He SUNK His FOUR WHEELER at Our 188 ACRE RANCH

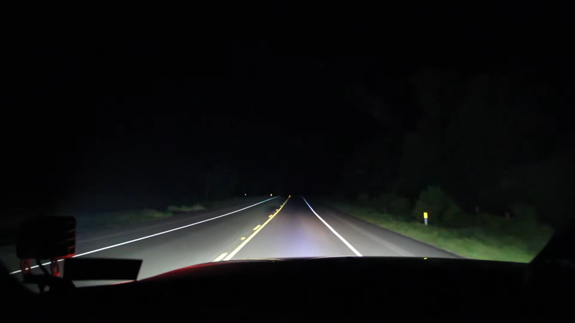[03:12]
all right so we have arrived to the ranch well we're about to pull in but just so you can see how dark it is over here I mean
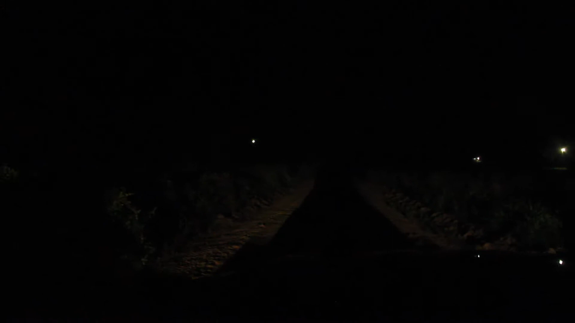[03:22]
we have a little bit light post and barely anything this is probably the only one we have and these are our houses lit up over here as you can see but I just want to show you all the road before we get there and this is how we roll coming to the ranch it's so dark the main road but luckily we
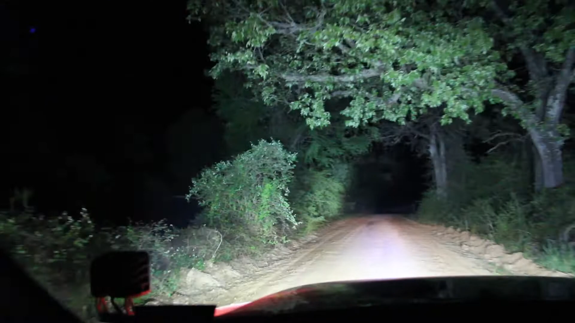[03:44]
got light bar there other side as well and in the front of my grill and as you can see they come in to use and we're pulling in now